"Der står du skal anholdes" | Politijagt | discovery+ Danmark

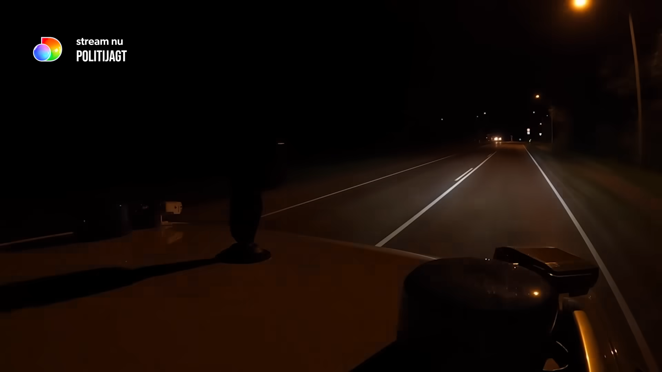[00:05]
I udkanten af Ringsted kører Vlado i en bil med nummerpladescanner.
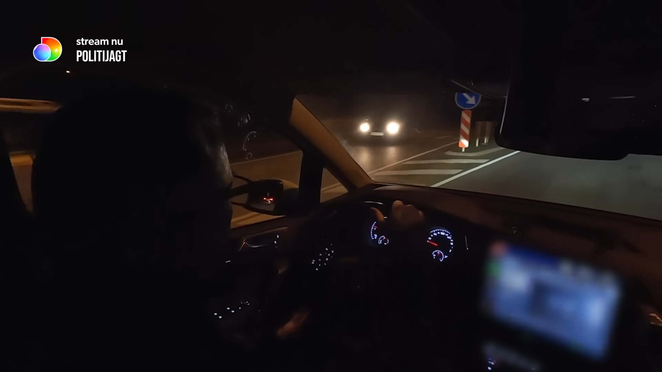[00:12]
Scanneren slår ud på en grå Toyota.
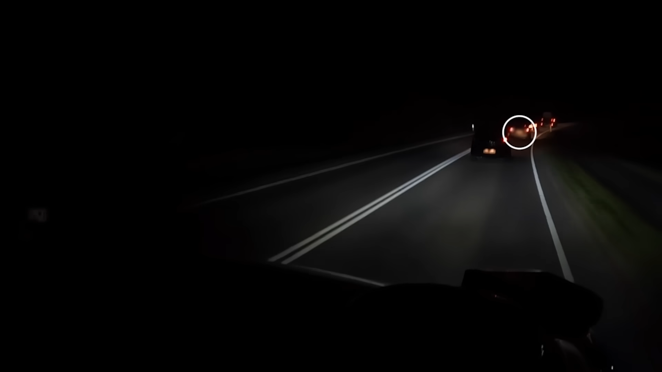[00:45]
Ja, det er den der, der ligger og zigzagger sådan der. Så jeg kan også se, at den ligger og drejer sådan lidt. Mr. Beast. Jeg ved at holde øje med, om vi følger efter eller hvad.
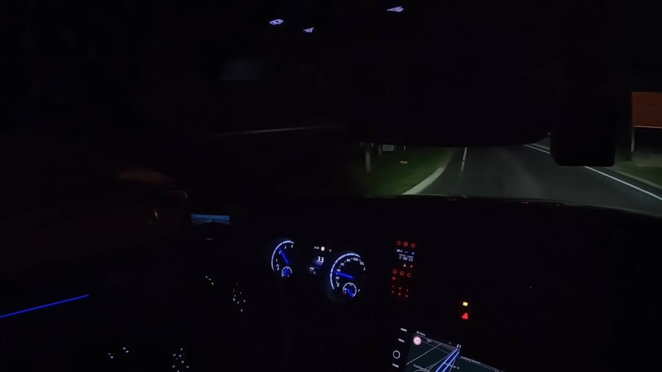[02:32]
Da han kører tilbage på motorvejen, spotter han en varebil, der kører meget hurtigere end de andre biler. Den kører da også meget stærk, når jeg gør det. Den kører da helt vildt stærk. Det er meget pænt. Kasper følger efter varebilen, så videobilens kameraer kan filme den hurtige kørsel.
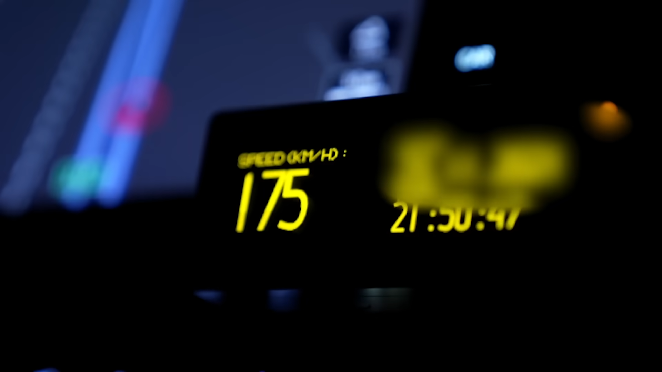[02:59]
Det er en varebil i fjerde vognbane. Vi kører i tredje vognbane nu.
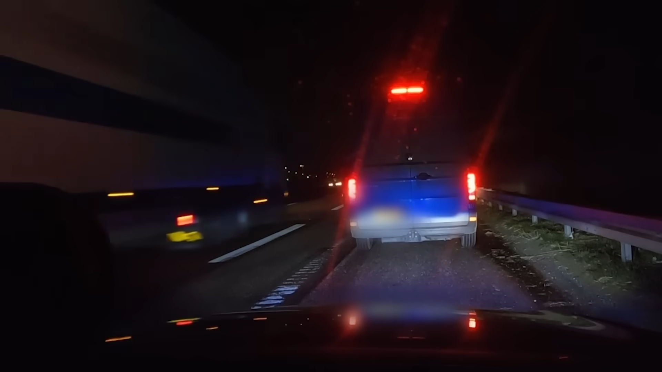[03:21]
Hvad er det på en tid? Det kører rimelig stærkt. Ja, det kører du godt nok. Jeg vil op at køre under 70'erne. Prøv at komme efter dig.